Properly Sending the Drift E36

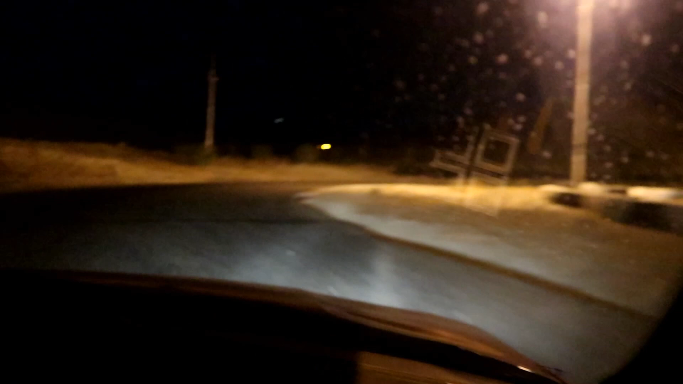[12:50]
I left the parking brake up. Oh, really? On the first one. You gotta slam that shit down. I know. Yeah, because clutch kicking is how I get it sideways.
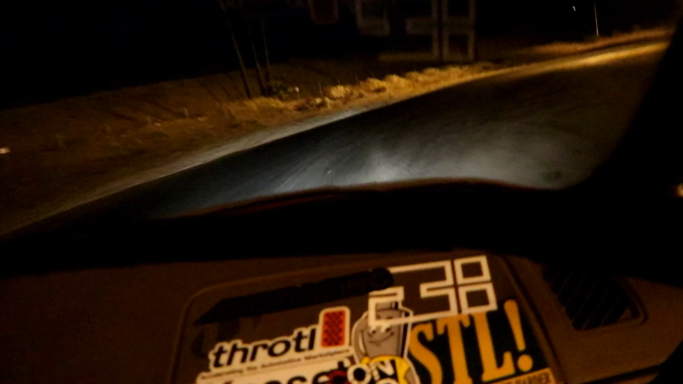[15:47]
Well, you were doing good. That was really good. The first corner was great, dude.